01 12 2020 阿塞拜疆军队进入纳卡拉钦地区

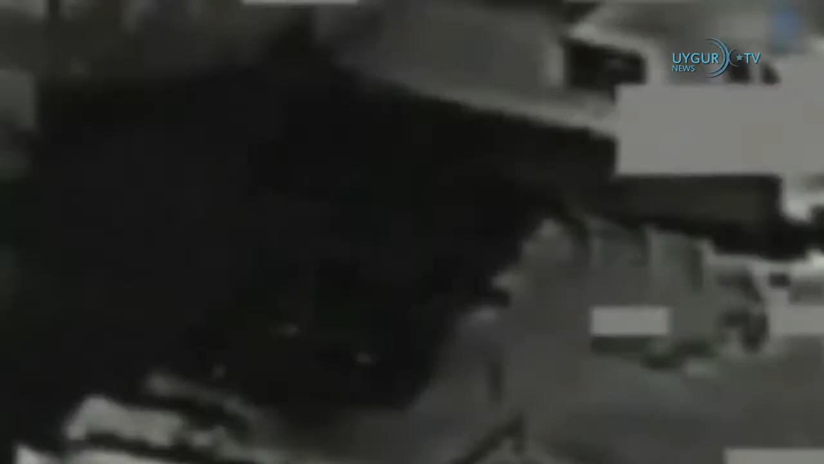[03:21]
斯林沙赫丹乘坐的车辆遭到无人机袭击